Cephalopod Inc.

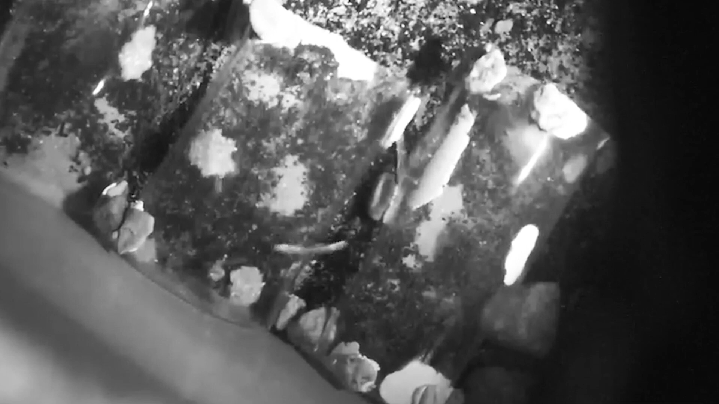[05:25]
So at night we can have our pajama squids going around mating laying eggs and we can more effectively watch them and see what they're doing underneath those laying beds.